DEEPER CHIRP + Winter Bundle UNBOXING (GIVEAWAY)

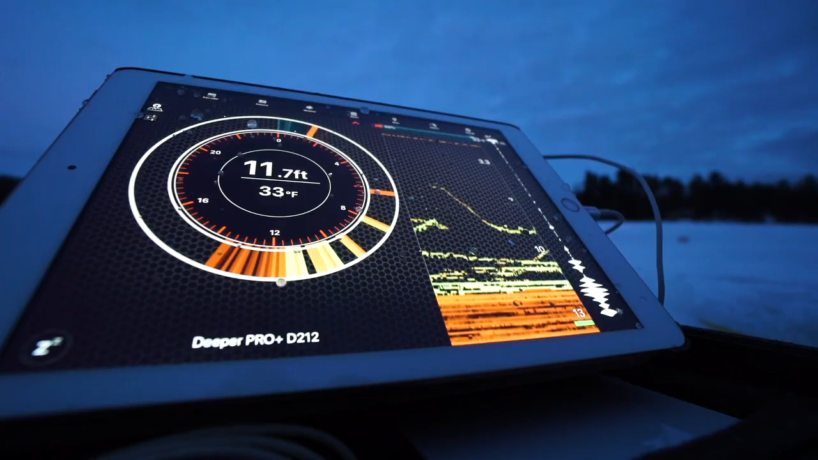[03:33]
On screen: depth 11.7 ft, water 33°F
when I'm fishing out at night with the black lid or even the dark green lid on, it can be tough to find that thing. If you are hole hopping, have a bunch of holes open and you forget where you put it, it can actually be kind of tough to find the thing after in the dark.
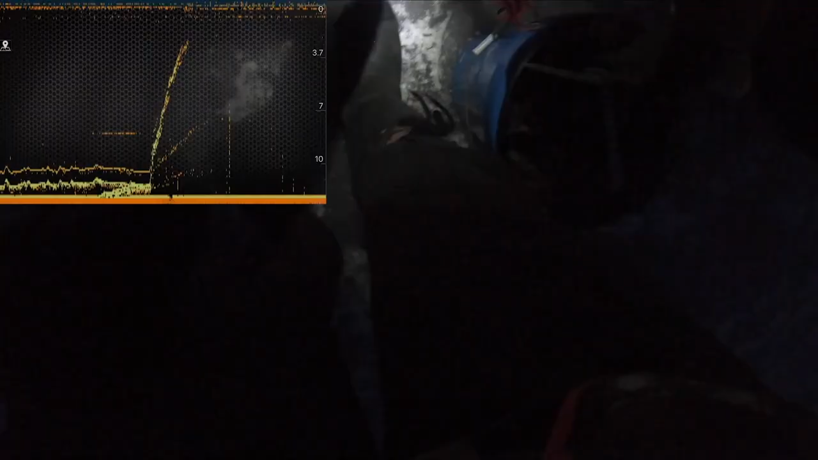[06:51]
There we go, beauty. Nice little walleye.
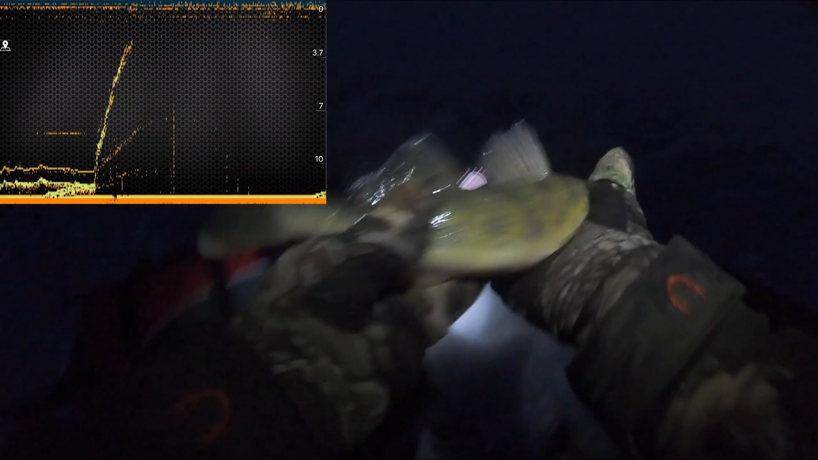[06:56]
Oh, I got another mark. Get him down. Go on, walleye. Go, go, go. Get.
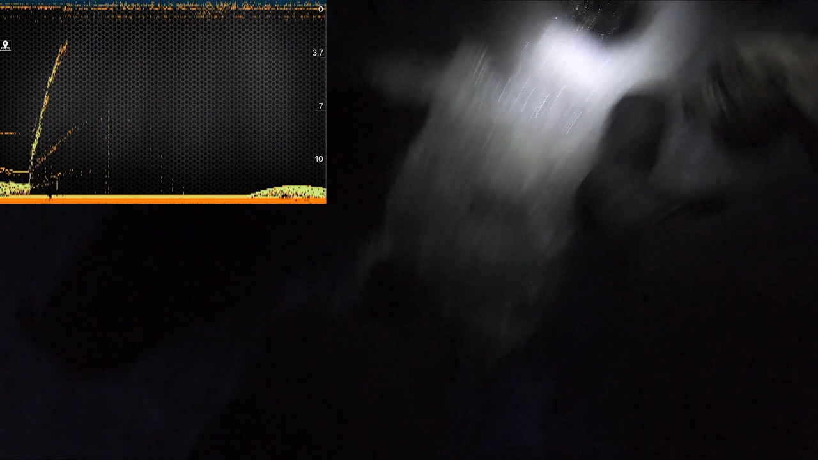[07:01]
Oh, dude, that was a huge hump down there. I gotta get down quick.
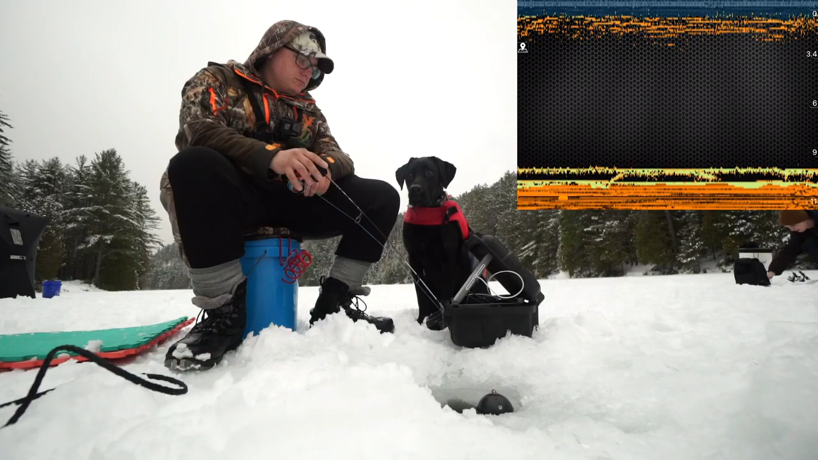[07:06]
Got him. Yep, yep. Good run. Oh, woo! Let's go!